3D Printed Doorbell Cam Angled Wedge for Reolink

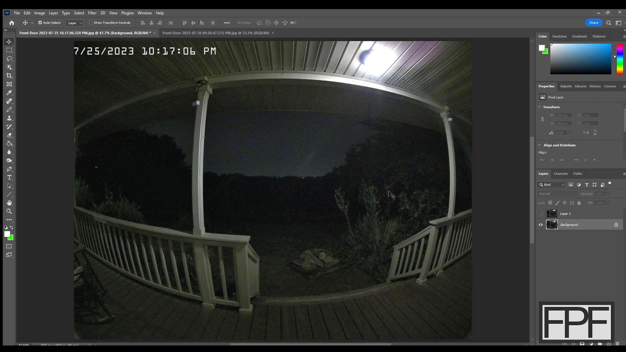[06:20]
And this is so this is the original angle of the camera. And what I really wanted was to bring sort of the area here at the middle of the steps a bit closer to the center of the image and see a little bit further down into this area here where we often get packages dropped off. So switch to our new still shot. And not a huge difference, but it accomplishes pretty much exactly what I wanted. We get this closer to the center. I may print one a little bit more of an angle and just see if we can pull it over a little bit more.